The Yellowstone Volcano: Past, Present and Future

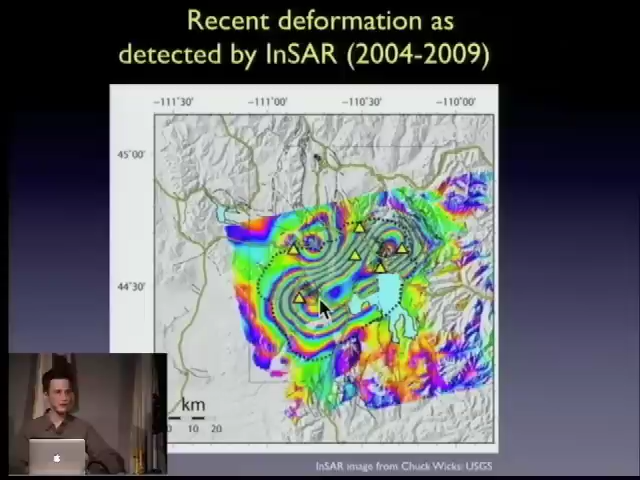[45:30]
something like 30 miles across. All of that area going up as much as 25 centimeters or even 20 centimeters. It's a big volume change and probably because there's some magma coming into the system at depth and is pushing the ground up a little bit. So this was some uplift. It went on to 2009 but eventually it stopped.